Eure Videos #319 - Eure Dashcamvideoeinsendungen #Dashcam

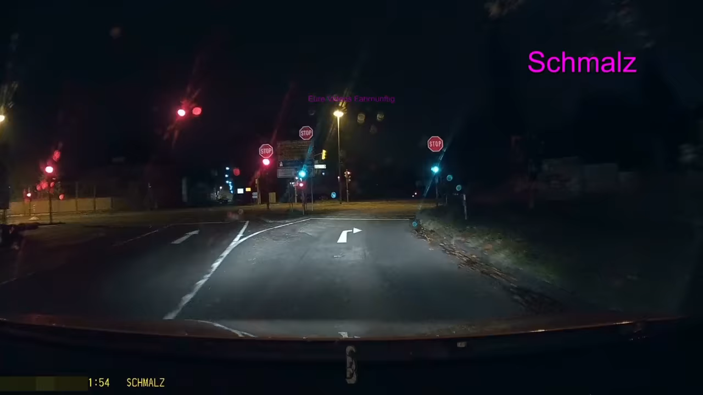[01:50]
oh was mit ihm du bist aber auch nicht mehr ganz alleine oder warte mal oder ist das eine zombie apokalypse pass auf der kommt auf dich zu hau ab da ja was machst du jetzt wirst in so eine situation reingeworfen und dann steht dir so ein betrunkener gegenüber und will er mitfahren weg lieber weg weiß ich nicht erst mal vorsichtig man kann auch von ein paar meter weiter weg erst
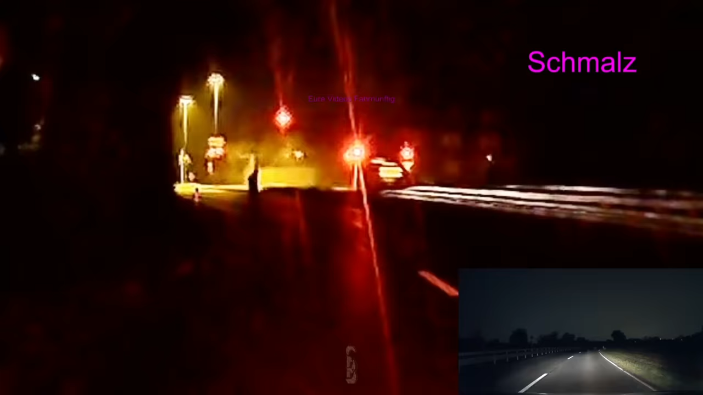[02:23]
mal gucken wie die lage ist schmalz denkt sich kommen er darf hier sowieso nicht laufen der fußgänger ich rufe die polizei guten tag ich möchte eine stark betrunkene person mitten auf der fahrbahn melden und hier ist eine betrunkene person die scheint auch sehr verwirrt zu sein
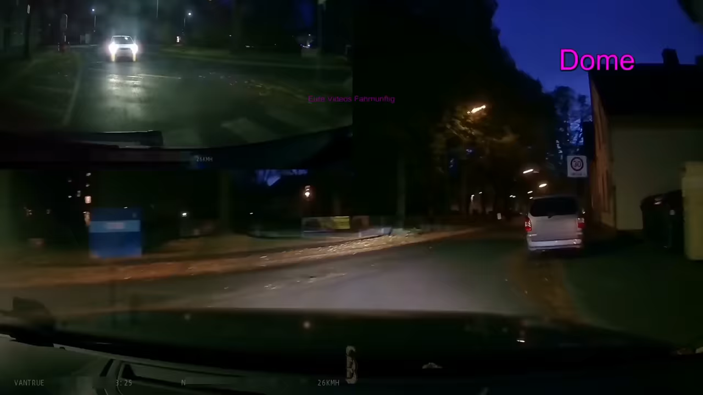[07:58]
Eine 30-Zone sind wir eingebogen, ihr habt es vielleicht noch gesehen. Und was muss man bei 30-Zonen oft machen? Oft ist ja rechts vor links, der muss da halt den Querverkehr von rechts vor lassen. Also hält man an.